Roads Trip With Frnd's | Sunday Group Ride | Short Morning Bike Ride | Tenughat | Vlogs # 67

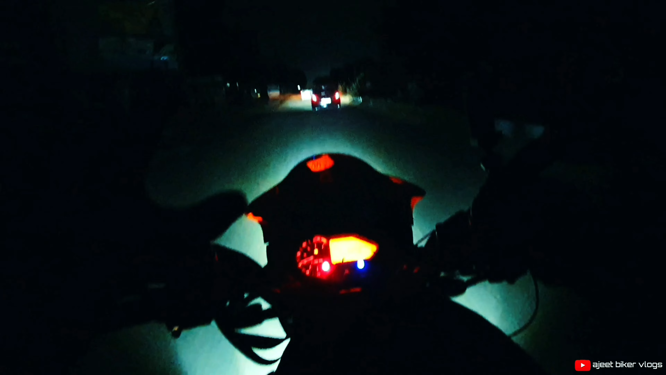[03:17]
सुबह सुबह राइड करने का एक अलग ही मज़ा आता है, जैसा कि आप देख सकते हो बिल्कुल रोड जो है पूरा सुनसान है। फाइनली मैं अपना डेस्टिनेशन पे पहुंचने वाला हूं, जैसा कि आप देख सकते हैं सामने ग्रीन बोकारो और यहां पे टी पॉइंट है,
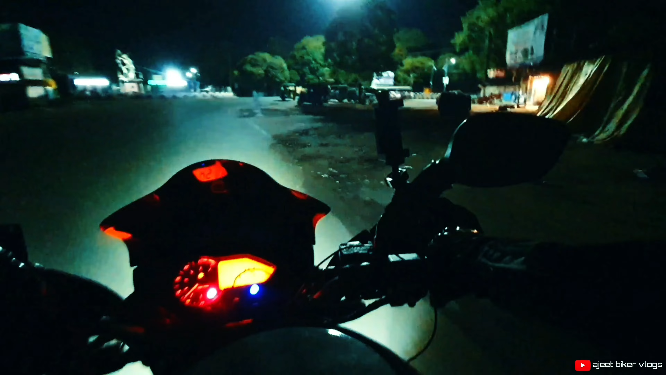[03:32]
इसी जगह पे हम लोग मिलने वाले हैं।
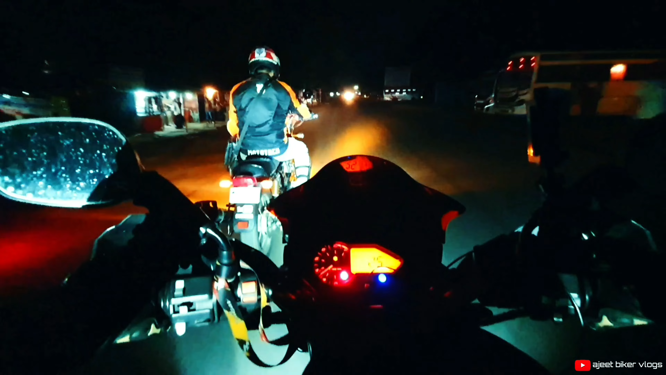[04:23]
फाइनली गाइज, अभी हम लोग राइड शुरुआत कर चुके हैं और ये सामने जो देख रहे हैं ये भैया हैं और एक जस्ट मेरे पीछे हैं और दोनों जो है रॉयल इनफील्ड का बाइक है, एक ESD है और ये जो है इंटरसेप्टर 650 है भैया के पास, और सबसे लो CC का बाइक मेरे पास है फ्रेंड, फिर भी मैं ग्रुप में जा रहा हूँ।
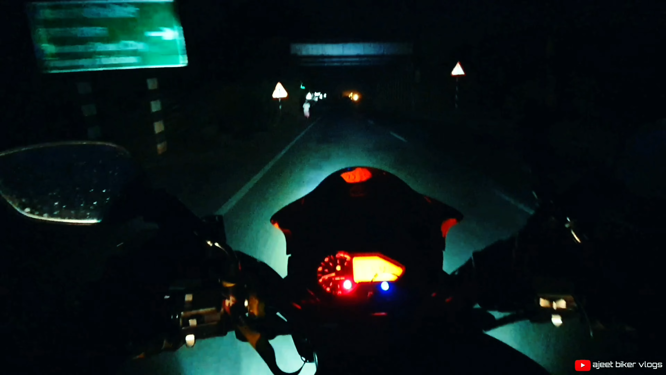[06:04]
सो अभी बोकारो रेलवे स्टेशन के पास हम लोग आ चुके हैं।